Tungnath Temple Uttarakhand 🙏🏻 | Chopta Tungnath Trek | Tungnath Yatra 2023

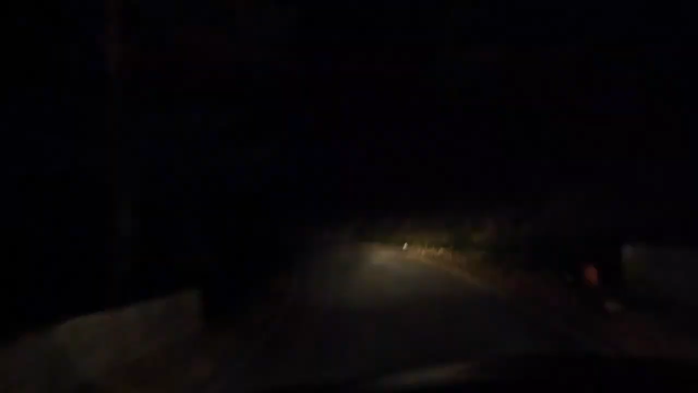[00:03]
गाइस अभी हम लोग वापस आ रहे हैं ऊपर पार्किंग से नीचे होटल तक, और हमें एक भालू दिखा और नीचे कैब वाला भी बीच में दिखा कि नीचे और भी भालू। ये रहा गेट।